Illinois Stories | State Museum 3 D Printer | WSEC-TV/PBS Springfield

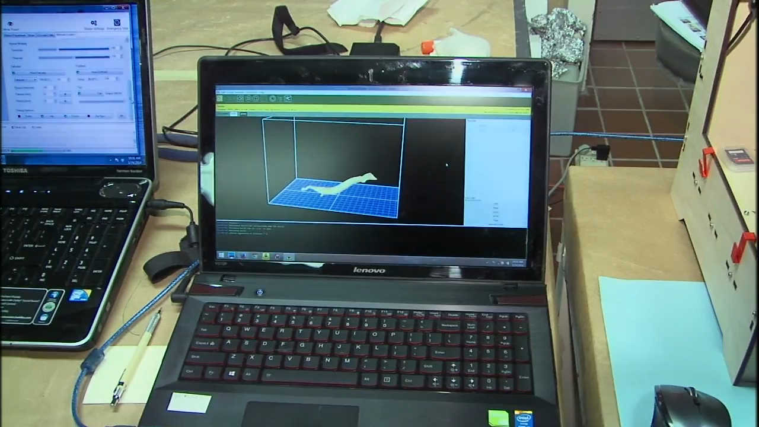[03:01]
Okay, so actually the scanning process happens first,
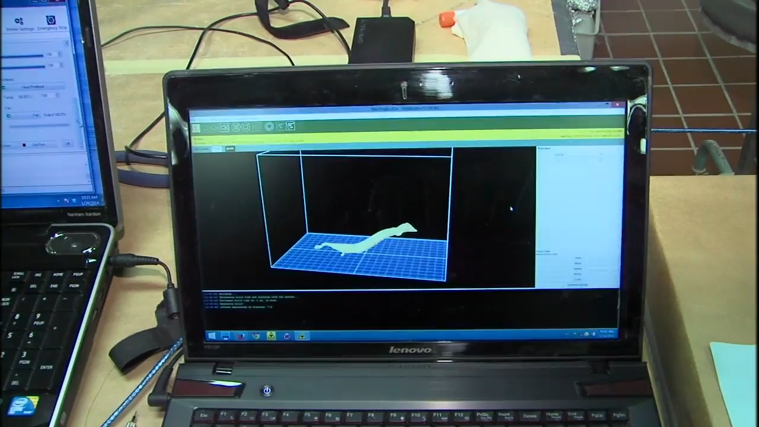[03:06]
and once you get it scanned, then it creates a computer file, which is then sent to you here. Yes.
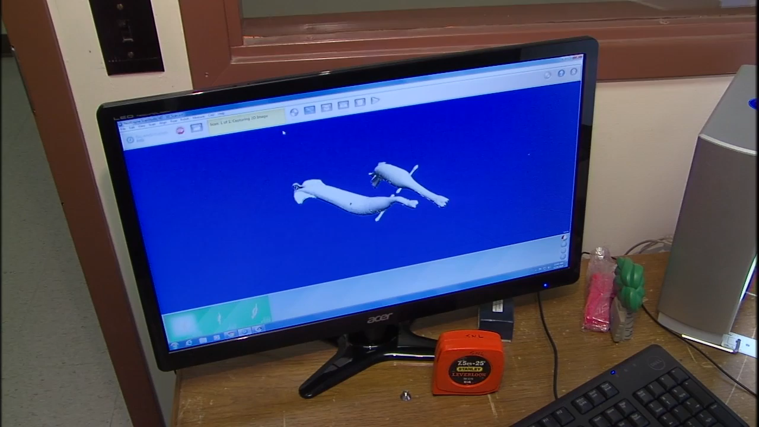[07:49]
And so we have to rely on artist reconstructions to actually understand what they might have looked like in the round. This is a model that was created a few years ago that we're scanning right now.
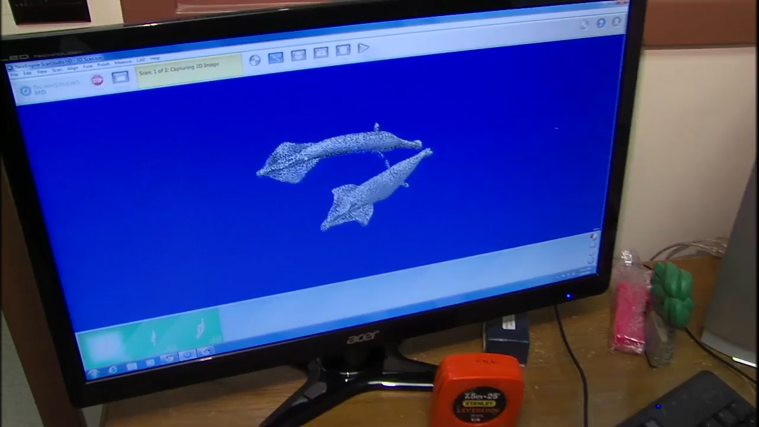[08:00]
And you can see it's got two Tully Monsters that are kind of mounted on this rock.
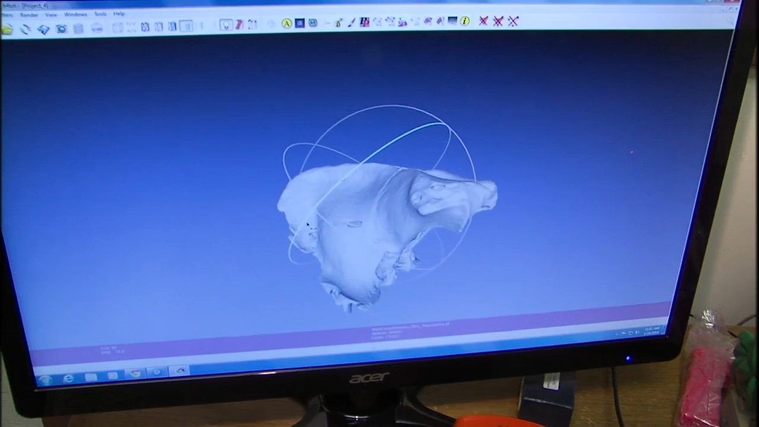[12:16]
So you're looking at this saber-toothed cat in the face. Terrific. You know, we don't have any teeth down here, otherwise it'd be much scarier.
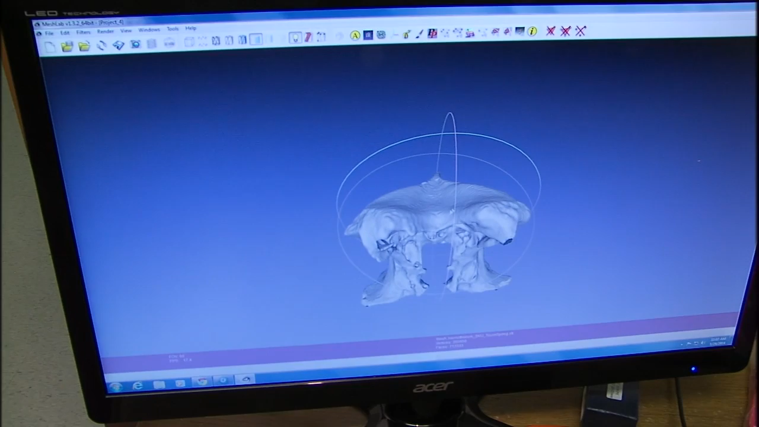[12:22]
Mm-hmm. So we keep turning it around.
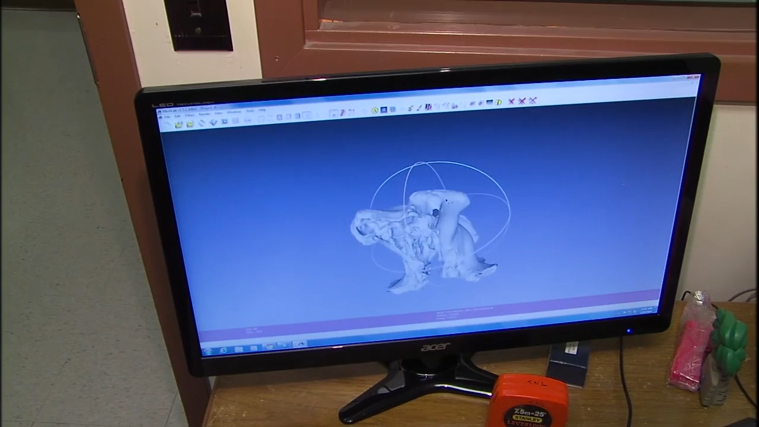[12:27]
Part of the nice thing about this scan, since we CT scanned it, it actually scans all the interior voids and the interior structure of the bone, too.
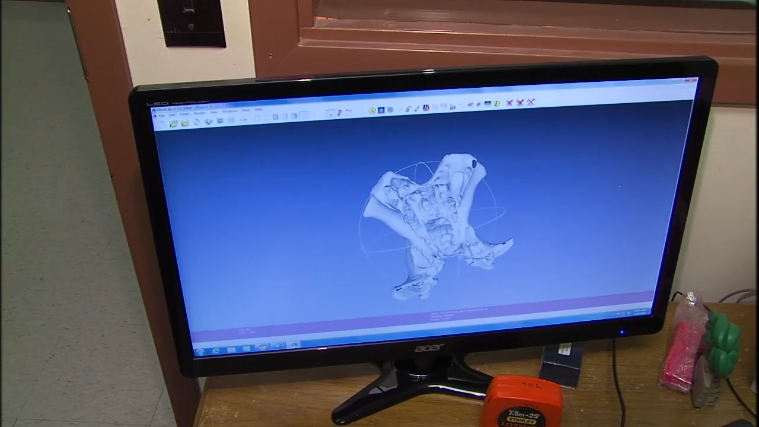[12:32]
And so these are its sinus cavities. Mm-hmm. So it's very complex. Wow. Morphology.